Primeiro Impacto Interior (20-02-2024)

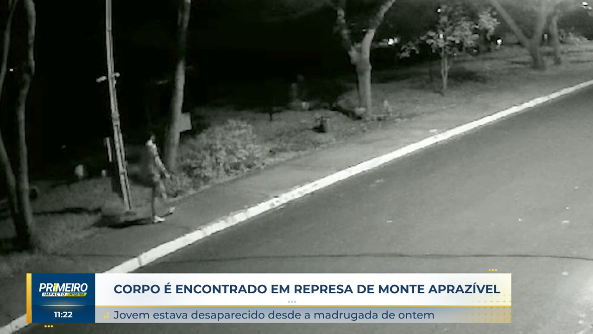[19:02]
o jovem Davi Garcia Lazzarini, ele aparece nessas imagens, ontem de madrugada, né? Entrando na mata, lá em Monte Aprazível, e bem à frente, estava a represa municipal, né? O Davi tinha 19 anos, ele foi encontrado na represa municipal da cidade, o jovem estava desaparecido, desaparecido desde a madrugada de ontem, quando foi visto pela última vez no circuito de segurança,